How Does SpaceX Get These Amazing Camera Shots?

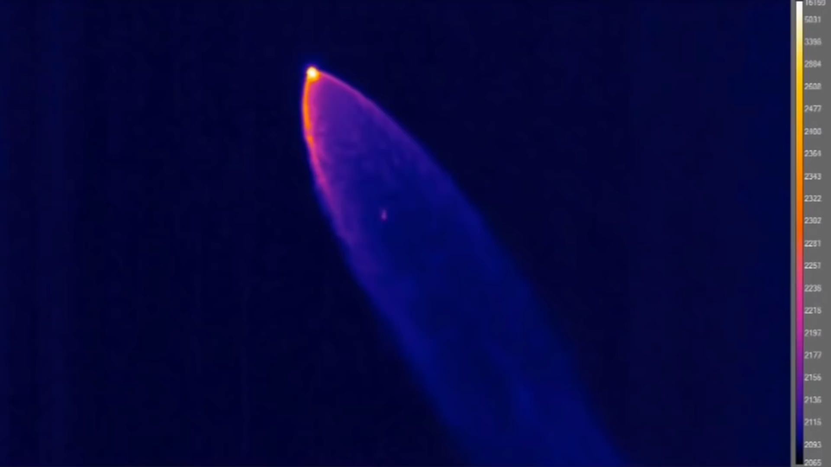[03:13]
They also make use of some infrared temperature cameras to measure the heat of the
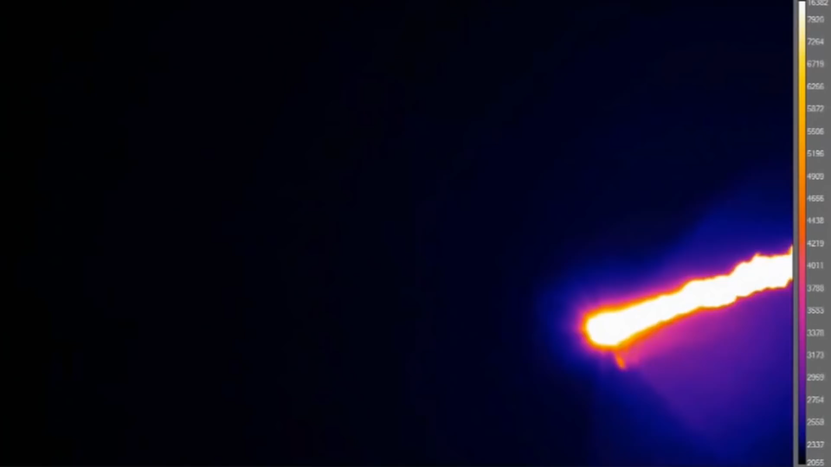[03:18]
spacecraft as it burns through the atmosphere on re-entry.